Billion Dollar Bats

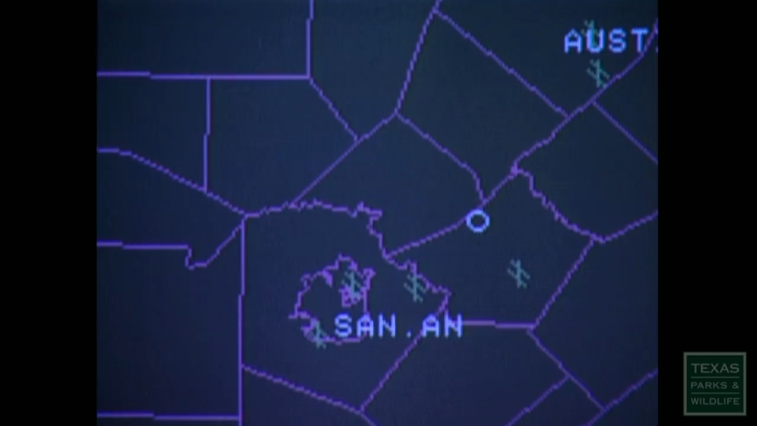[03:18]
These readings also emanated from the locations of known bat caves,
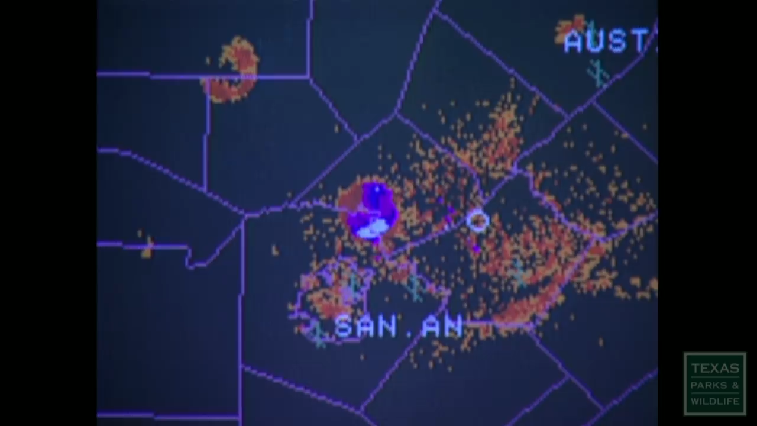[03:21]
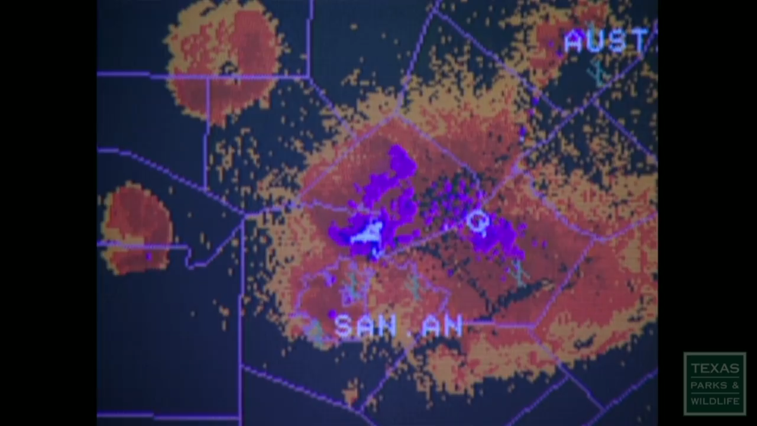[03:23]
showing that each night South Central Texas was blanketed by millions of hungry bats.